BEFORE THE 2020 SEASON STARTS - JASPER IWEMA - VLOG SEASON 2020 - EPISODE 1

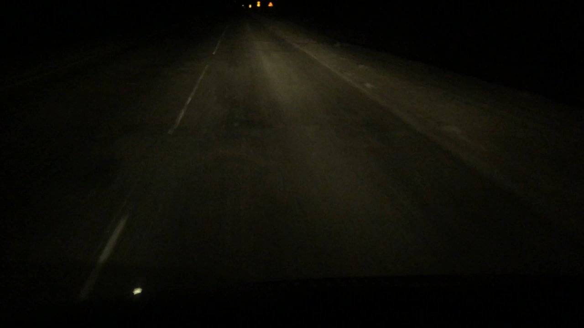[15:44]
Probably you cannot really see it, but maybe you can hear it. The road is just a little bit bumpy. Hope on the end of the rope. My suspension is still, ain't it? I think I'm gonna have a broken car. To be fair, the first bump in you hit in, oh no. First bump you hit in Russia always hurts, hurts your feeling.